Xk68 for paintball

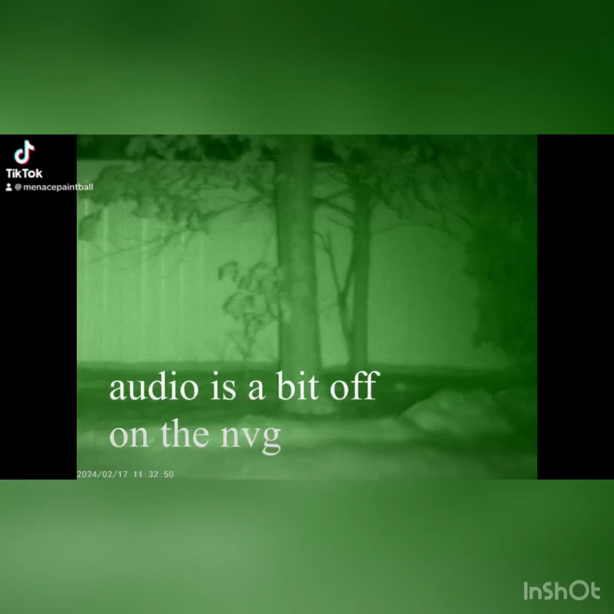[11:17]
going dark all right currently i'm in the pitch dark and you're going to see a
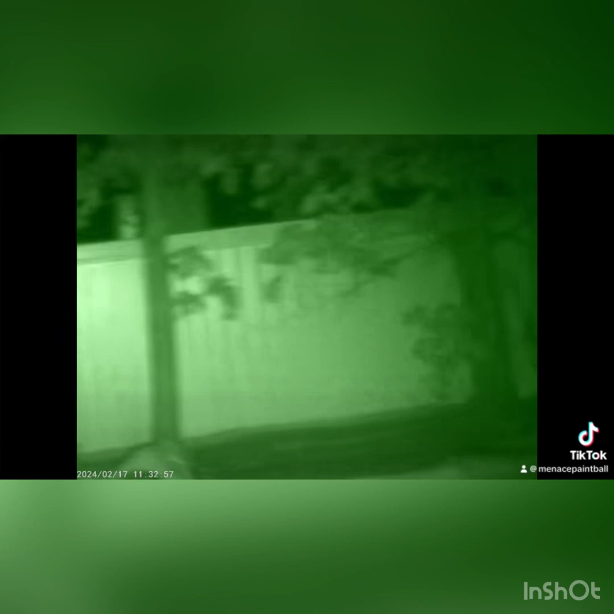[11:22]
light start to show up at that tree right there so
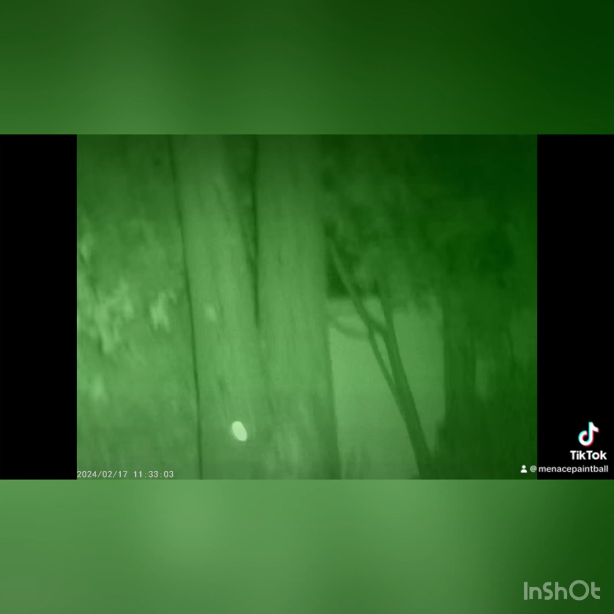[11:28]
that's an invisible light here nobody can see that but i can see it
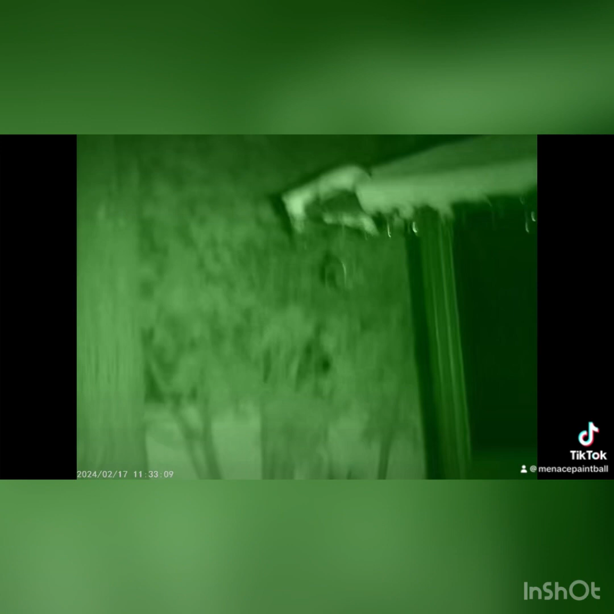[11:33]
let's give it a try and turn the gun on here we'll give it a couple of shots here there we go
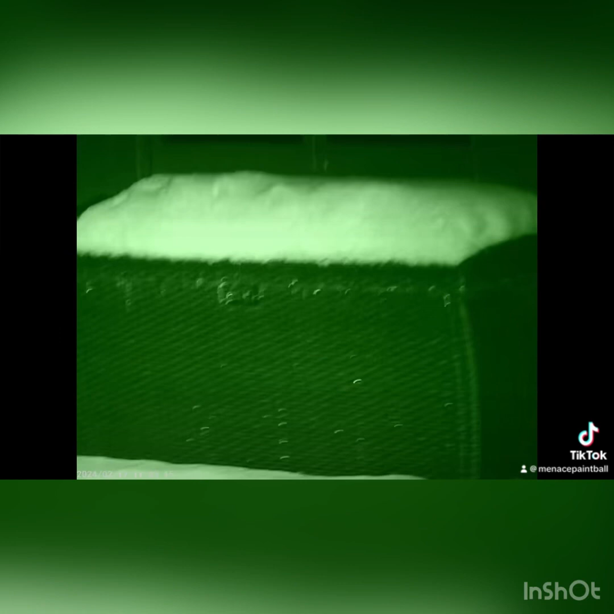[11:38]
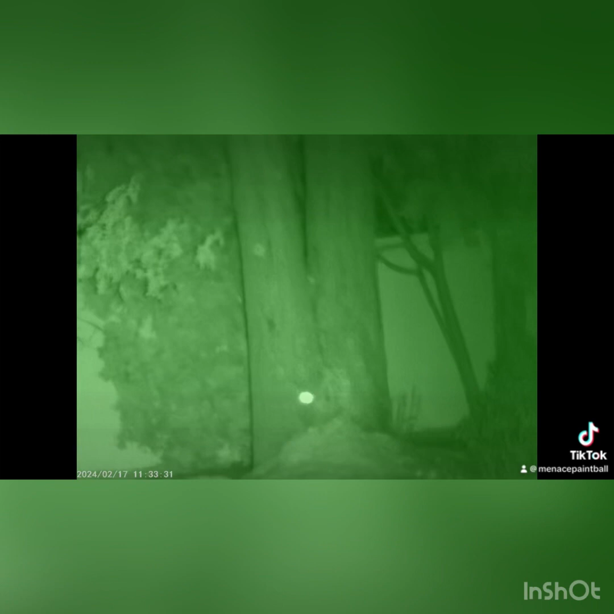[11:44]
so shooting in the dark is pitch black let's go
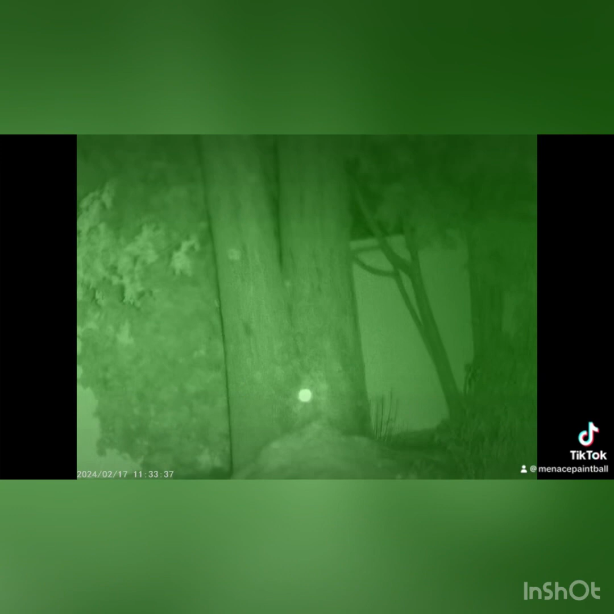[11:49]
that's pretty good i could actually see it so it's pitch black out right now
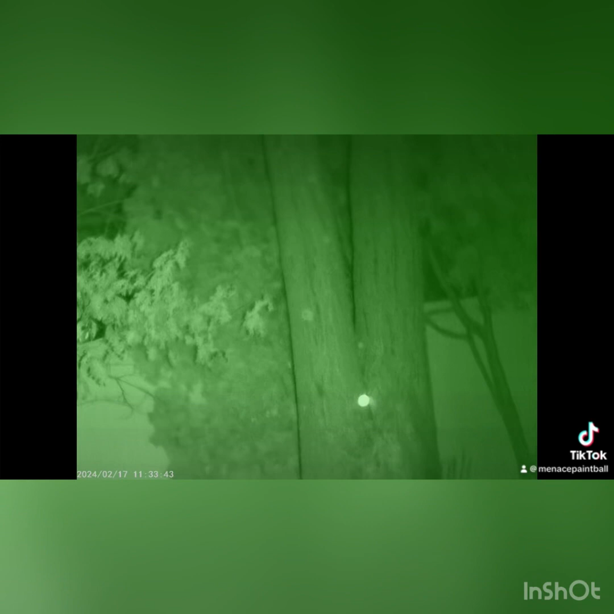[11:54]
i'm shooting at that tree with my die dam
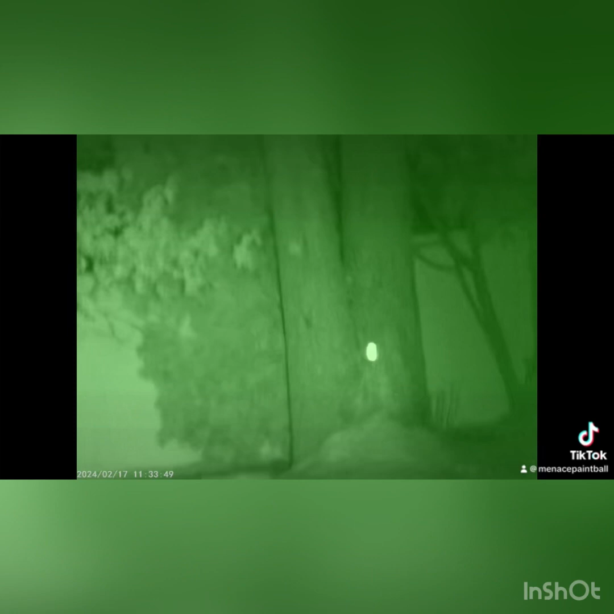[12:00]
so yeah this is definitely an advantage with the laser for sure because
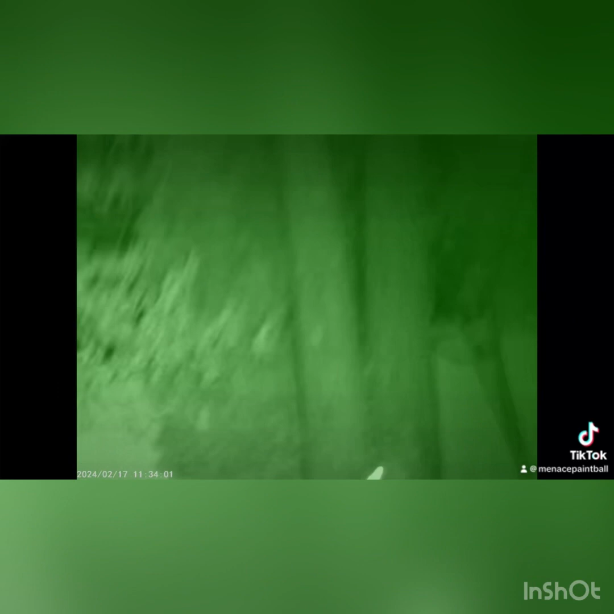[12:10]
with this specific night vision setup you can't see down scope so this is a way around it